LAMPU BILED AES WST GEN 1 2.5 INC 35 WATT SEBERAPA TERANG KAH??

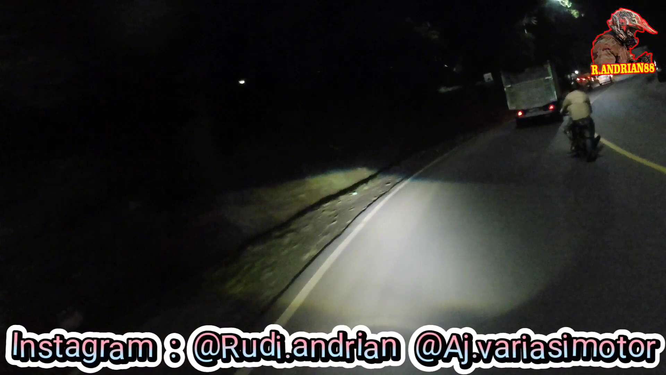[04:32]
Sekali lagi untuk penilaian pencahayaan Bisa teman-teman nilai sendiri ya Ini tukang padaku dekat Kampu jauh Dekat
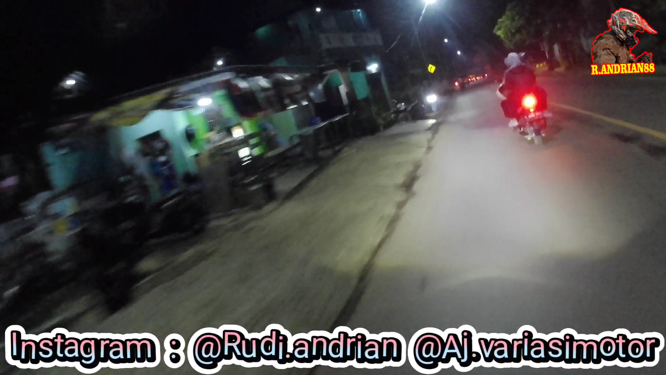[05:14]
Dekat, kita coba lampu jauh, udah ini yang tukup lampu jauh Dekat lagi Jauh, dekat Kita putar balik
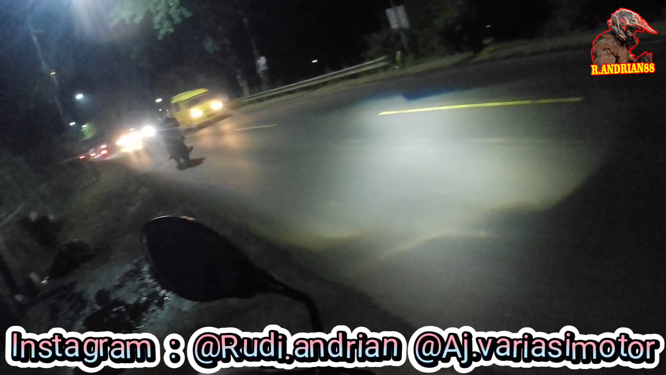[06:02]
Sebalik lagi disini Diaplikasikan di motor bitcarbo ya G-LED Gen 1,5-in dari merek KS Dan untuk cara pemasangan bisa teman-teman lihat sendiri ya di video sebelumnya Atau bisa cek